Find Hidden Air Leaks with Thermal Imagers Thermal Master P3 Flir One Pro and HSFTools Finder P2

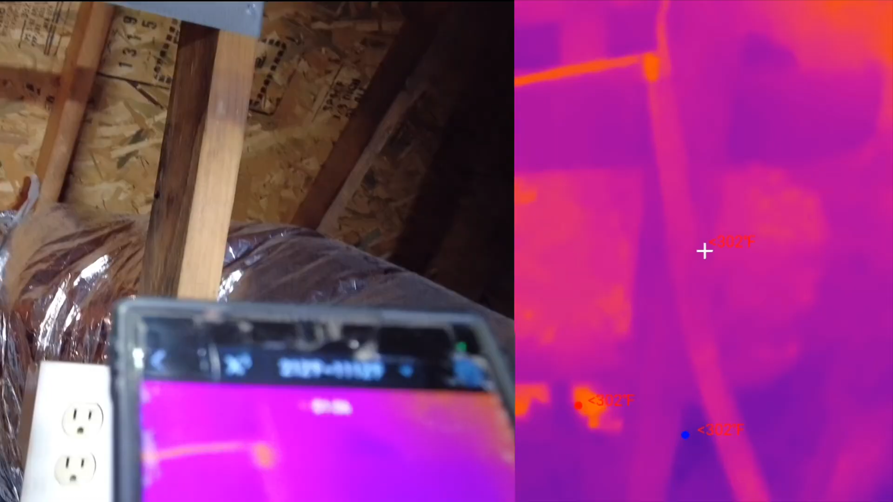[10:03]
easier receptacle switches probably not going to be able to
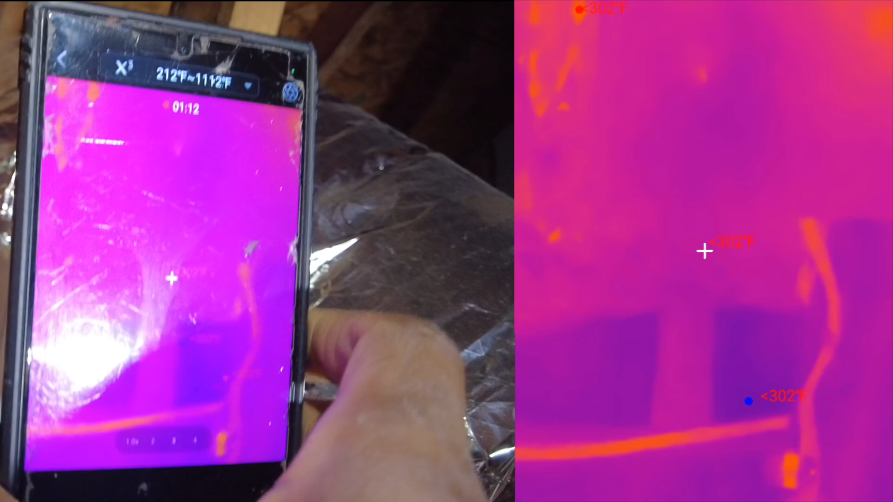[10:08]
see through that plastic but a lot of times if there's
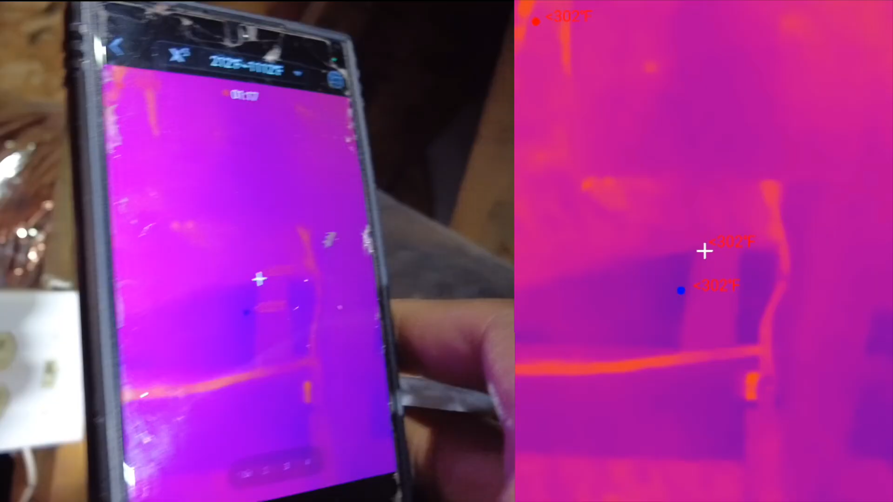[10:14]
um any issues with the uh wire connectors you'd be you'd see it overheating
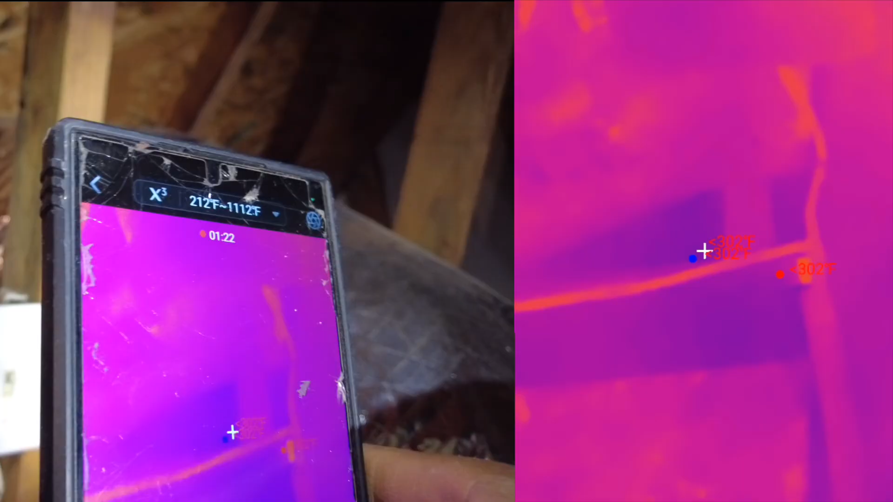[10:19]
the main thing is the main thing that we want to inspect though is our duct work make sure there's no leaks i know it is
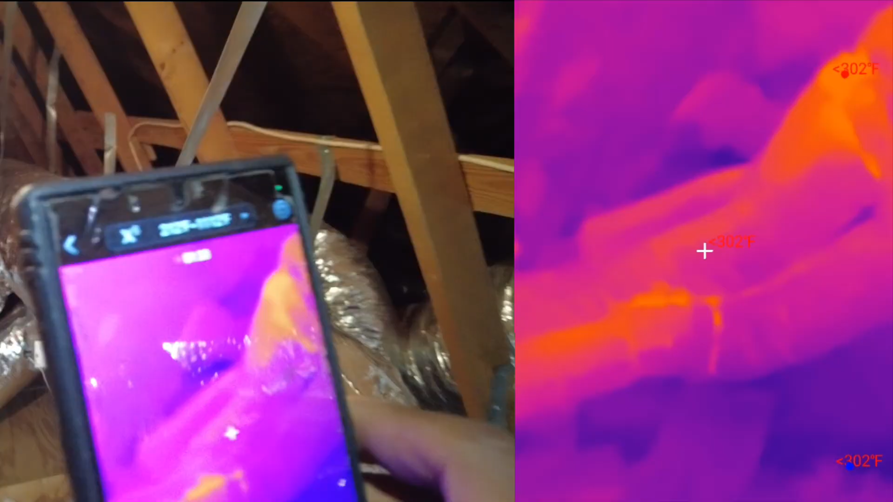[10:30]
foil so it's going to kind of throw it off a bit but you'll see really hot
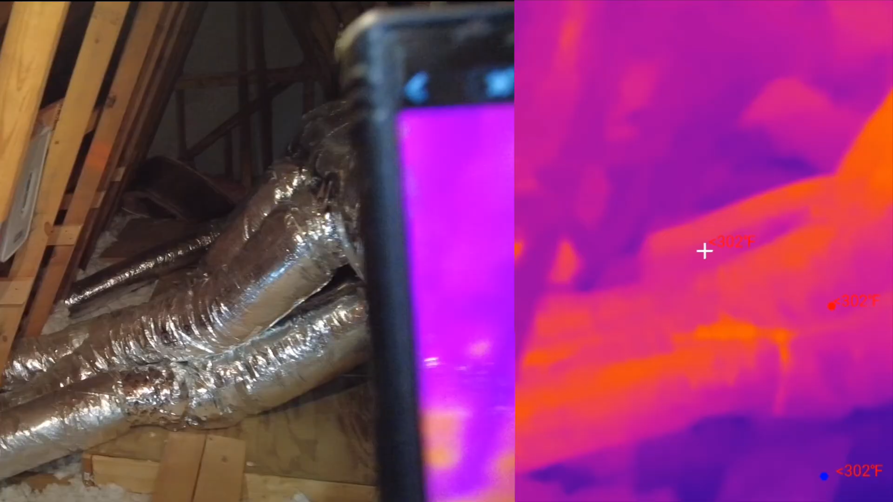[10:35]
spots in the attic or if this was an ac mode maintenance you'd see
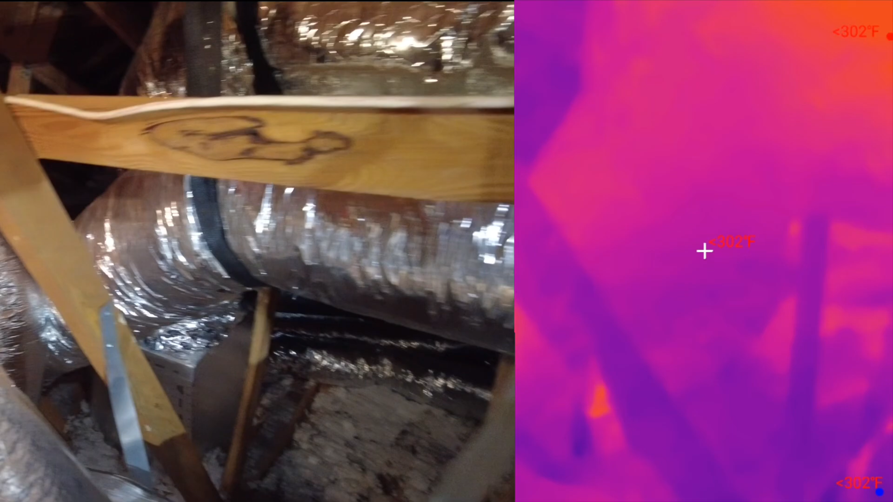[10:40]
cold areas um i'd have to change this as well because i've got it in the high i'm gonna
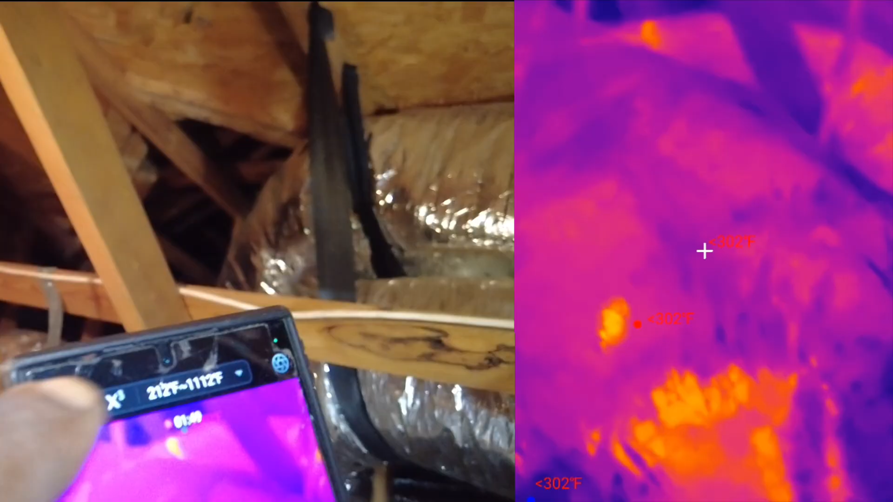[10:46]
change my thermal sensitivity as you can see we can go to auto might be good but
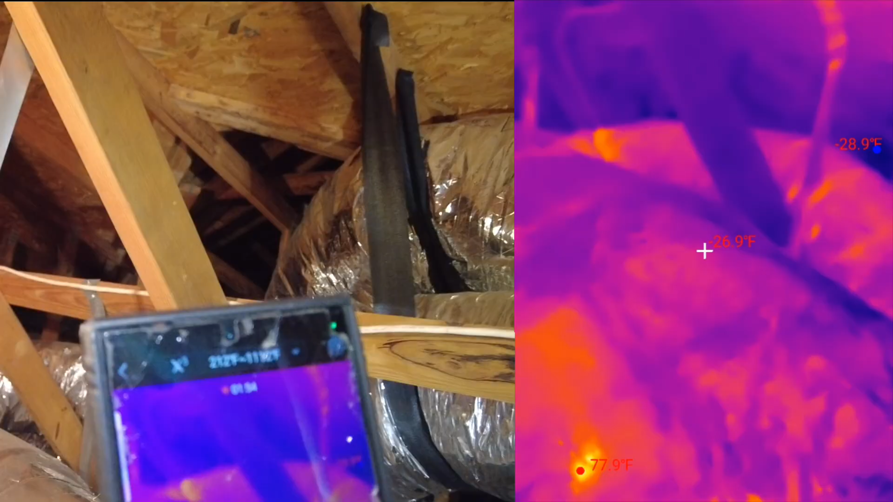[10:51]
let me go and switch i'm going to do auto so radiometric mode
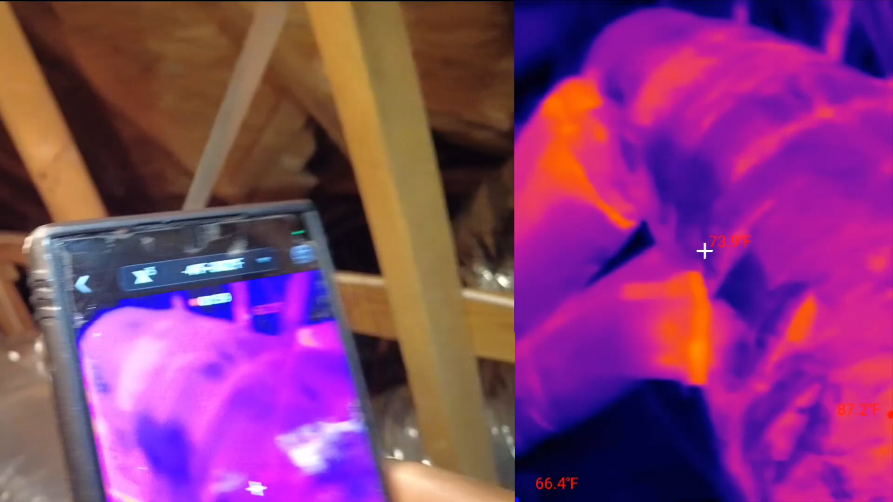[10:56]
so that's going to be a lot more sensitive now for look at that see this thermal sensitivity
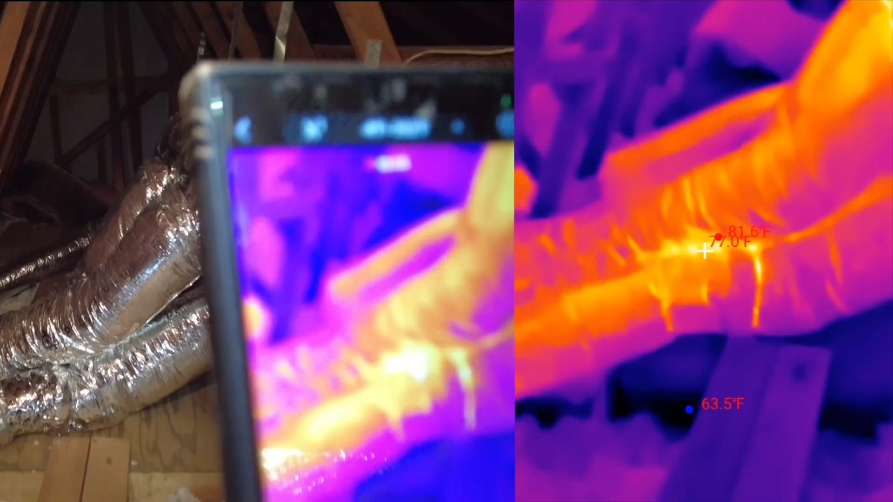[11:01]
now how much better it is and if i had it on the look at that so you can see the thermal
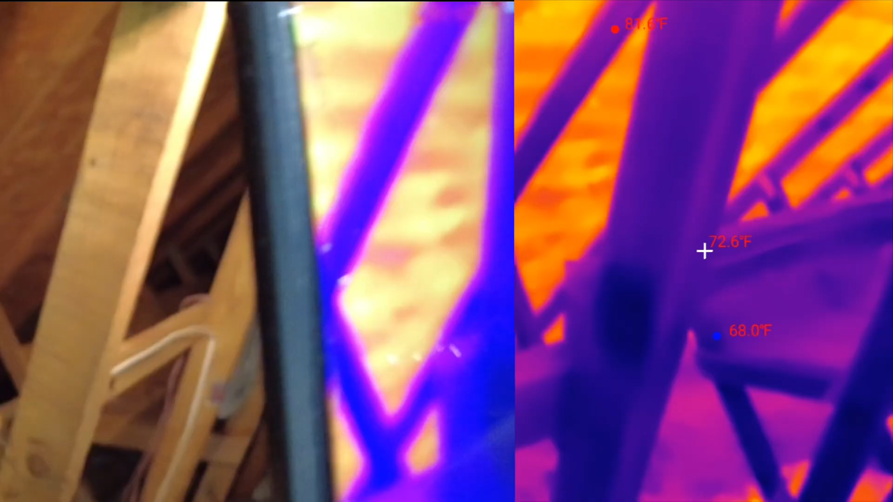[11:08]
On screen: spot 72.6°F
gain from the sun on the roof there a lot of that thermal load
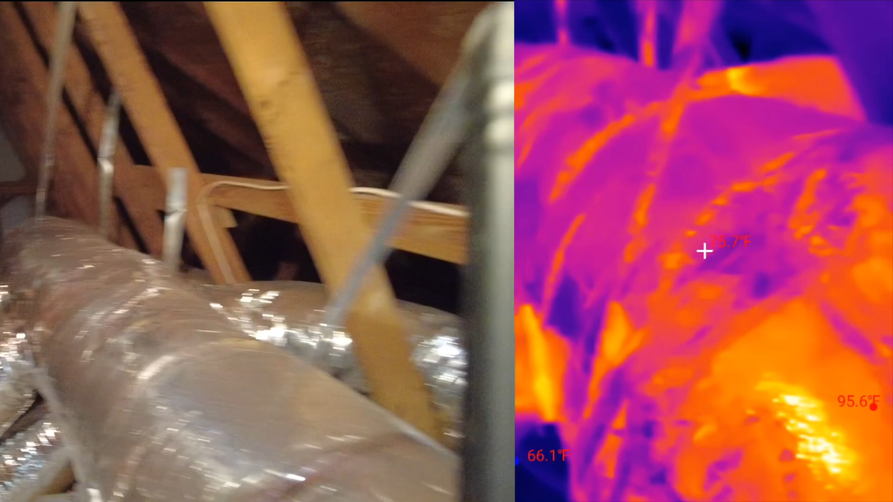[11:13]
On screen: max 95.6°F
but i don't see any potential for well maybe what's that back there
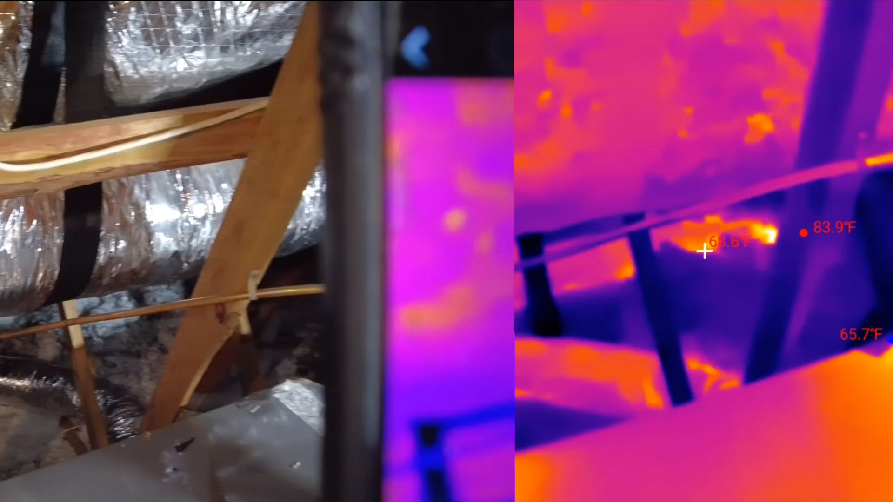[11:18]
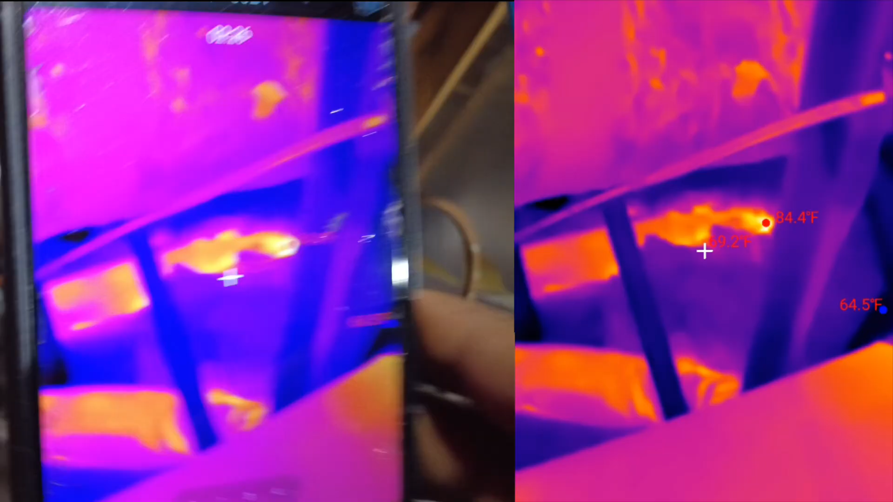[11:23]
maybe i think i do see something back there really hot showing about 85 degrees
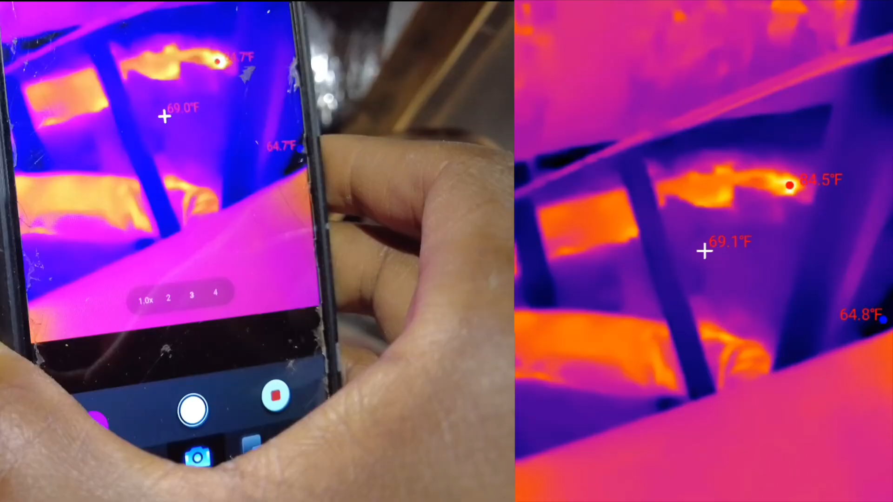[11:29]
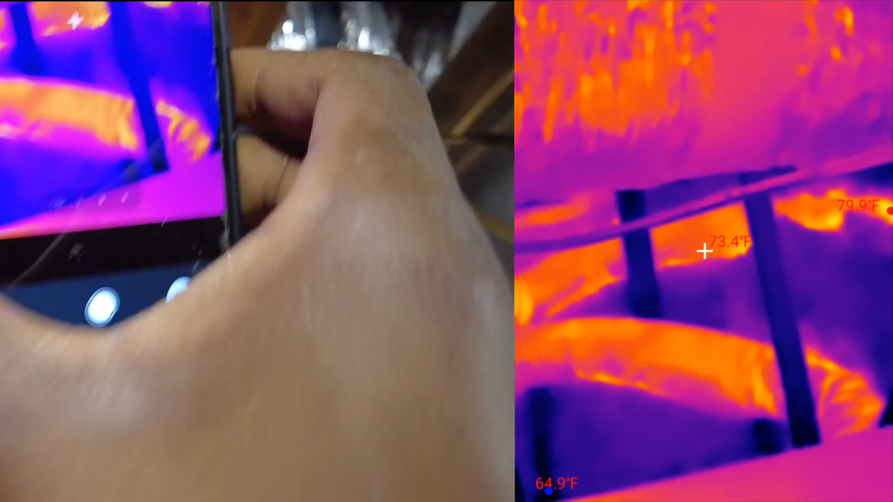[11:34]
On screen: spot 73.4°F, max 79.9°F, min 64.9°F
where you see the line most of it's 73 but back here it's showing 85 so let me peek back there
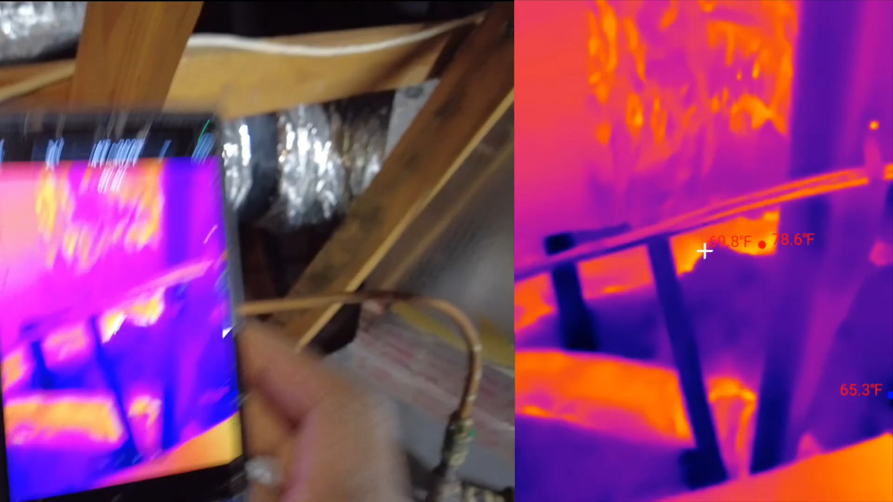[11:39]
and peek back there real quick and see what we're working with